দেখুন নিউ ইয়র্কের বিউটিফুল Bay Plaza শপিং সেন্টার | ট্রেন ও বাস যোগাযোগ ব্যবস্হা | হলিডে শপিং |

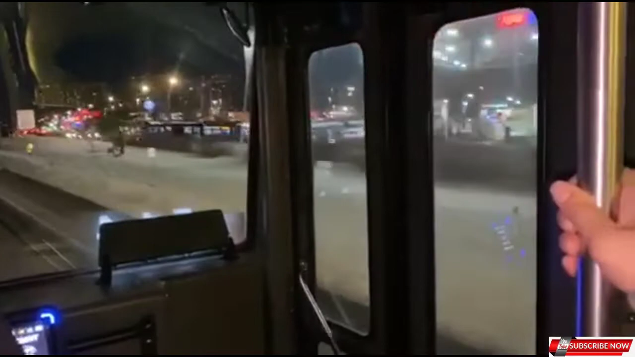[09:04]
ডানেই মূলত শপিং মলটি, আমি আর 2-3 মিনিটের মধ্যেই বাস থেকে নেমে যাব। বাসটি এখন রাইট টার্ন নিচ্ছে এবং সামনে গিয়ে এই শপিং মলটি।
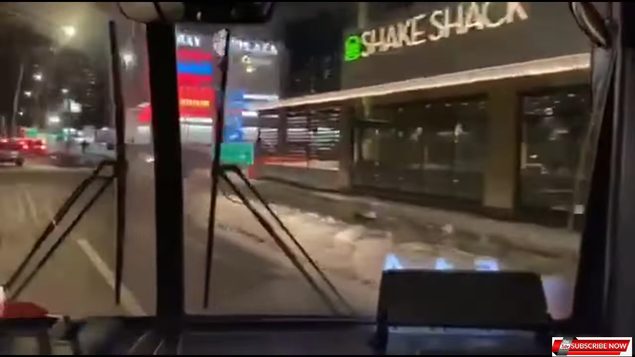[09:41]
শপিং মলটি বেসিক্যালি বি প্লাজা নামে পরিচিত।